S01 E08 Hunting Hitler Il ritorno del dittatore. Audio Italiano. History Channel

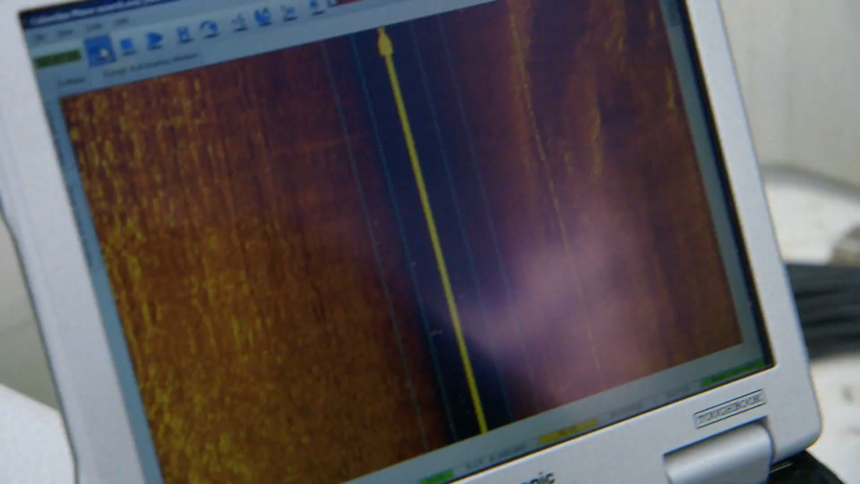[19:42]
È equipaggiato con un sonar all'avanguardia che sfrutta le onde acustiche per creare immagini ad alta risoluzione e in tempo reale del fondale della palude.
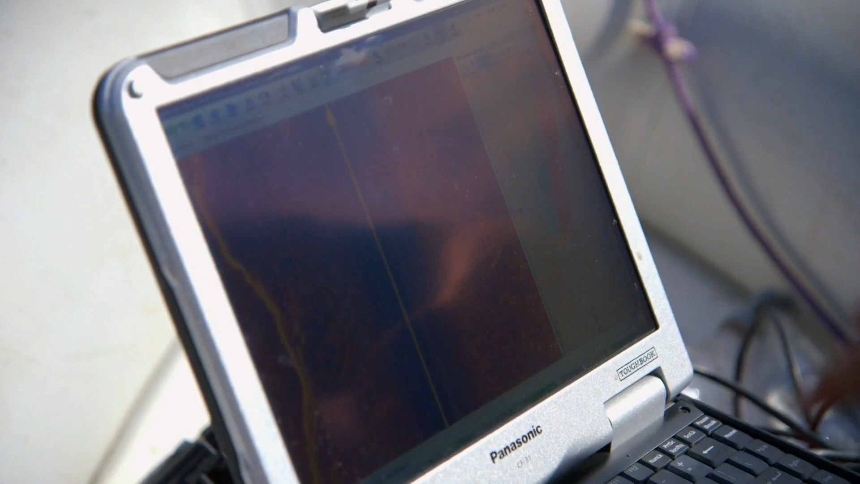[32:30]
Questa è la costa e questa è l'area che riusciamo a coprire.
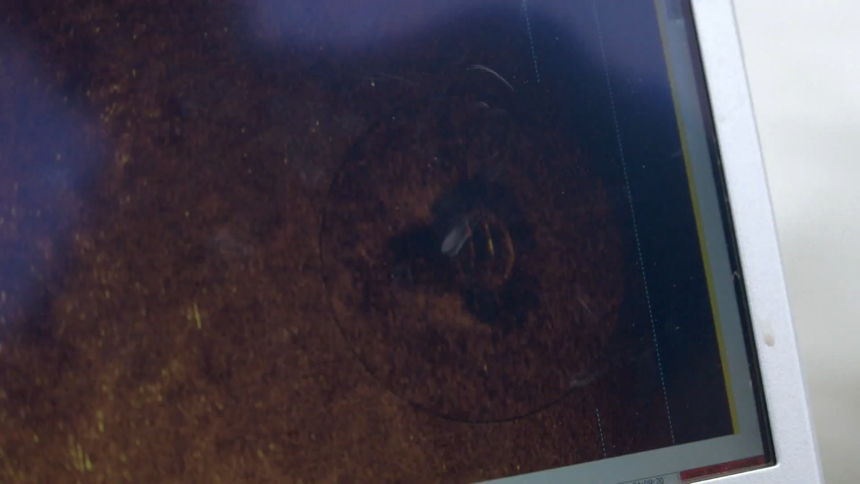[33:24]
Sì, non voglio fermarmi a misurarlo ma è sicuramente artificiale.
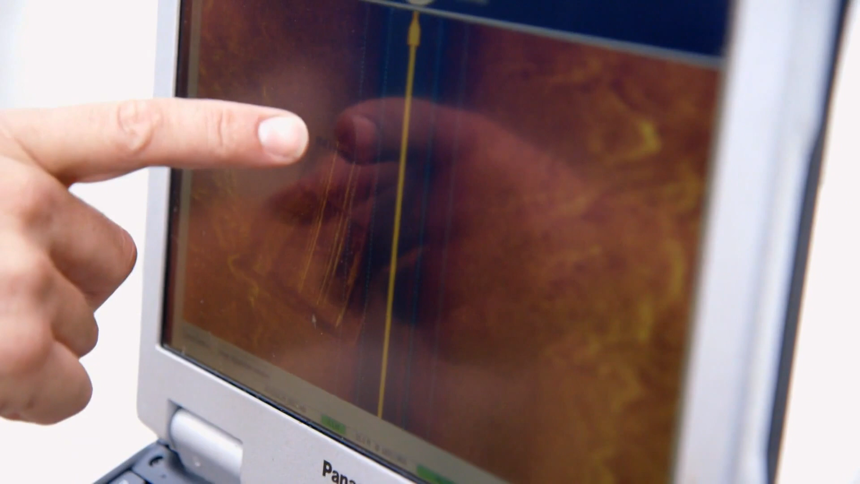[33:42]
È un grande obiettivo. Guarda, è una specie di gabbia.
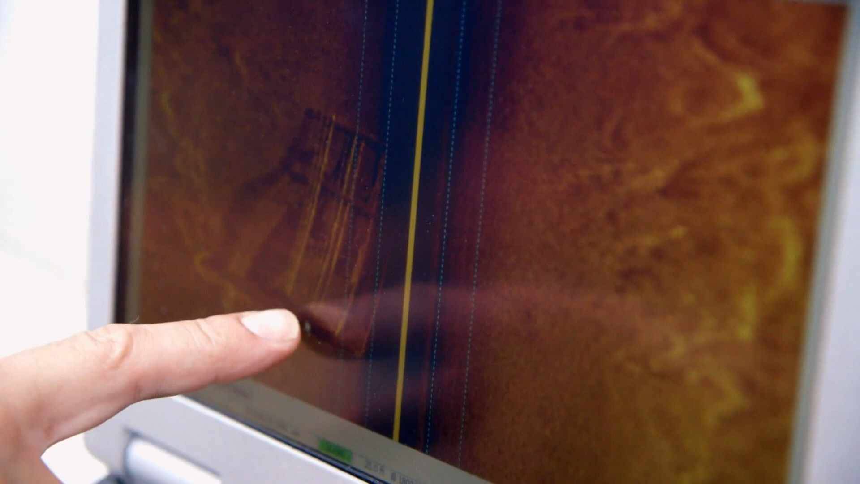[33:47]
C'è qualcosa qui sotto.
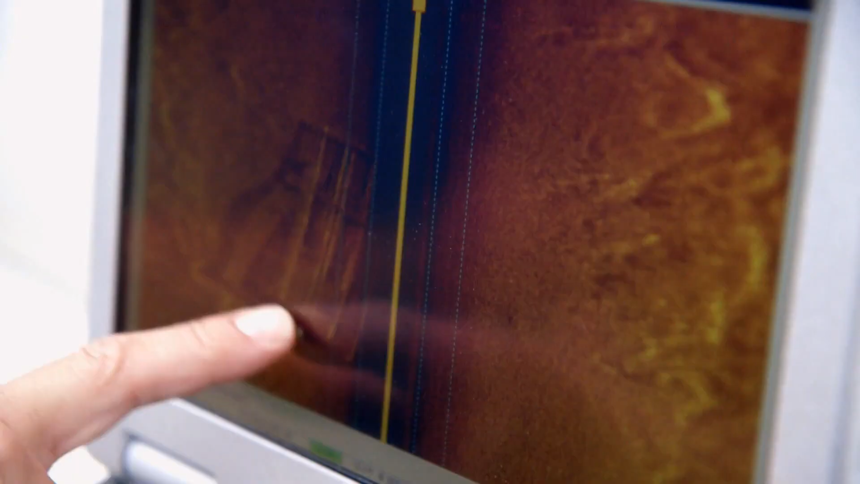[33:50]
Potrebbe essere il telaio della fusoliera.
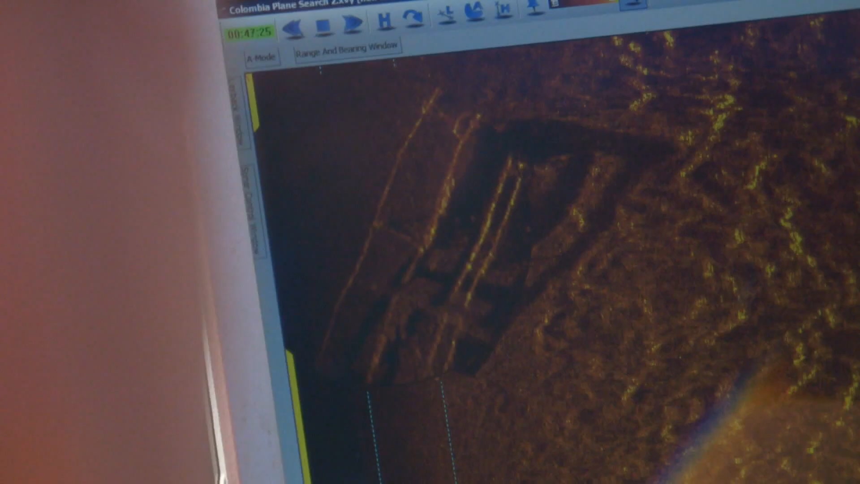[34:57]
che potrebbe ospitare i resti dell'aereo che ha portato Hitler a Bogotà.